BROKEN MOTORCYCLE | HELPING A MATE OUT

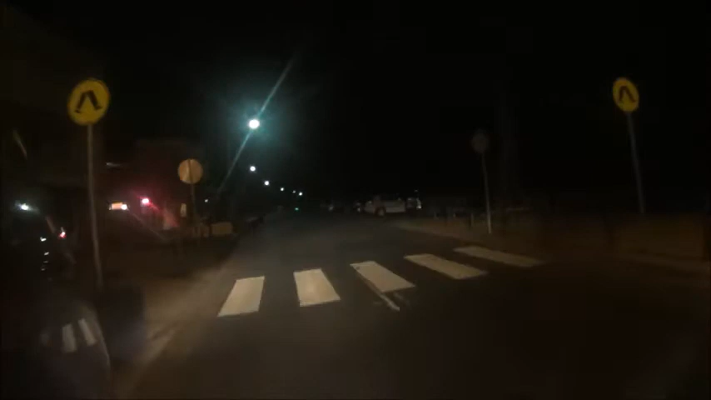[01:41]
Oh, there it is. Oh, there they are. There it is, broken down bike. Oh, there's the oil.
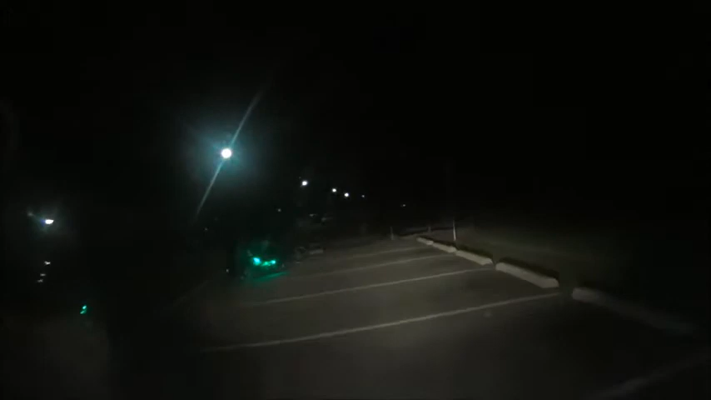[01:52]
Oh no, it's Prodigy. Gonna blow this frame. Stuff you, I can't edit. Get out of frame. Where's Paulie? So, go have a look at the oil on the ground.